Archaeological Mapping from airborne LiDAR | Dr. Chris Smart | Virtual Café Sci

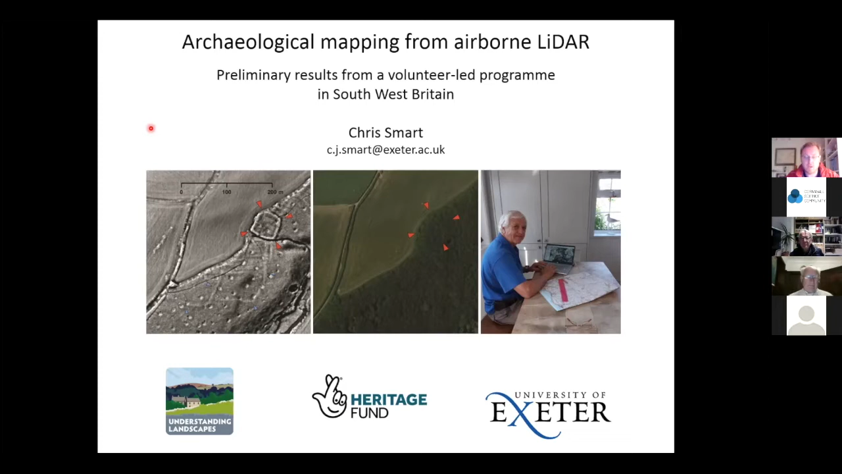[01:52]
We've been running now for about two and a half years and so we had one and a half years of very active work and then we got hit quite heavily by Covid simply because of the nature of the work that we do. I'll come on to that a little bit more in a second, but I just thought that the first thing I should really say is that the outline of the talk this evening will just be to review some of the initial findings of a scheme using LiDAR data. So for those of you who aren't familiar with it, I'm sure pretty much everybody now has heard in somewhere in the of LiDAR, light detection and ranging.
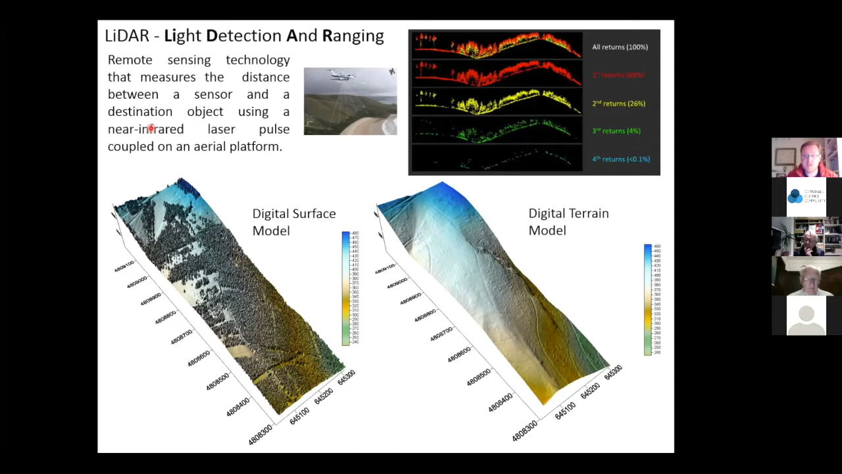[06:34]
means it will end up with low resolution in high density vegetation. So the optimal time of flying for lidar for archaeological purposes so once you're seeing beneath vegetation is when there's as little tree cover as possible, as little leaf cover as possible. So the project in which I run, Understanding Landscapes,
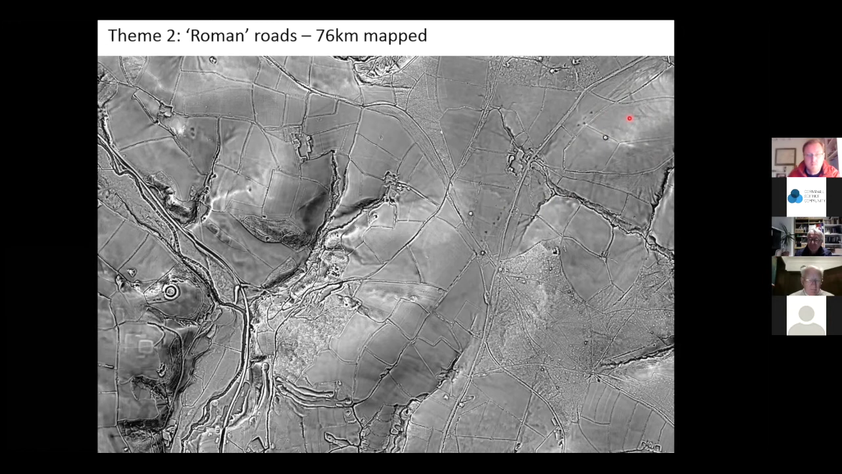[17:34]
um across devon and cornwall of road of this type or earthworks of this type which we're suggesting are part of a roman road network including to the north side of bodmin where this image actually shows very very well um this idea of quarry pits flanking and in banked earthwork and this is the the road surfaces that net the the um the lighter band here with the quarry pits either side passing across the countryside you can see it probably very heavily degraded through medieval agriculture here heading through and then nice straight lines in the southwest again we have to test these things um archaeologically and
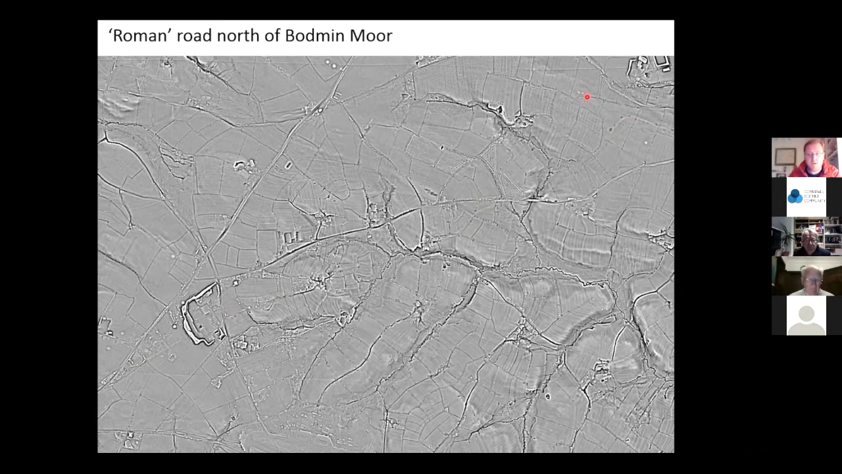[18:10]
see if we can get some dating evidence to prove the fact that they're roman but we are working on the basis that these are likely to be pre-medieval routeways and their form and construction very much looks of a roman form the big question i have however is are
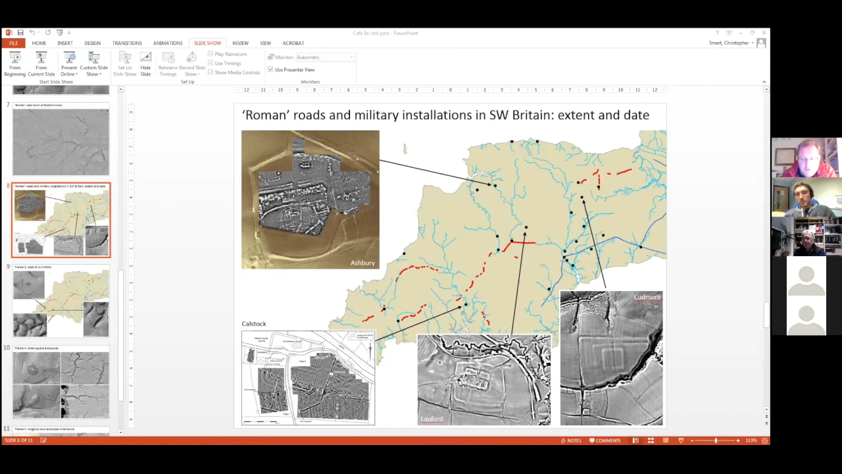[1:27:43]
just stop uh changing because it's really pertinent to what you've just said i'm just gonna put on my right um so this is um my master gis and just find my way into it
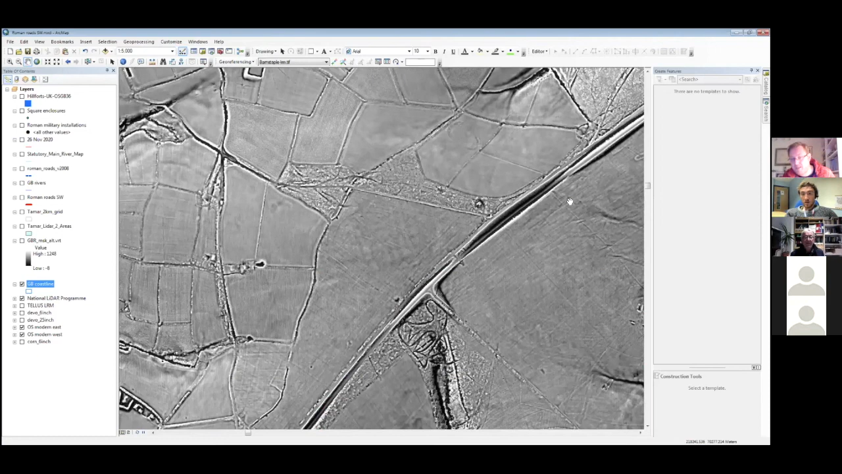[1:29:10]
so we're talking neolithic potentially um i've shown it to a few people who kind of agree it looks like a completely unknown neolithic ceremonial landscape on a well-trodden path you know next to the a30 and that only only lidar is showing and so i thought to answer your point the potential certainly in our unenclosed landscapes of which this you know you can categorize this part carbon downs as although it's seen agricultural improvement because you can see the regular crisscrossing of drainage networks etc from um from post medieval centuries but i think you're absolutely right that the potential